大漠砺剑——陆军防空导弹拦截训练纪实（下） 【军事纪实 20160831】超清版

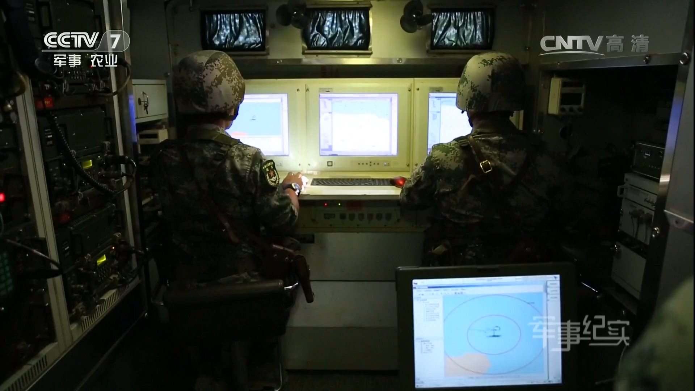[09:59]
请客席发行空气动摇批方位四把动作距离八十公里速度两百翻车尾离正台机领引抗击动摇批目标领引下达
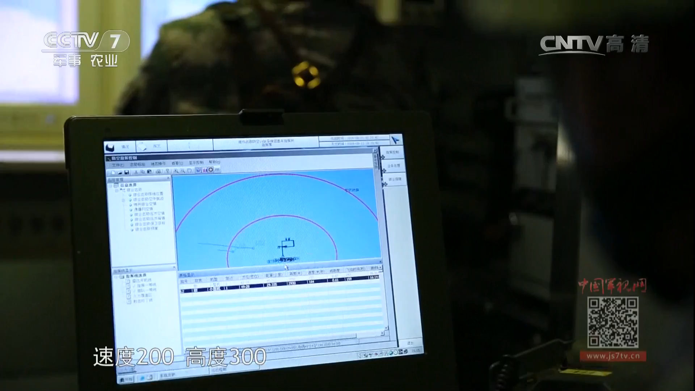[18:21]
速度200高度300判断为敌一空不妨再进去令二营机动控制动两批目标是
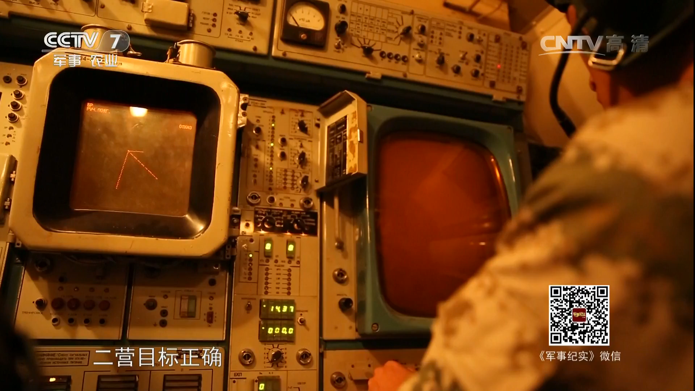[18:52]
二营目标正确好 可以靠近走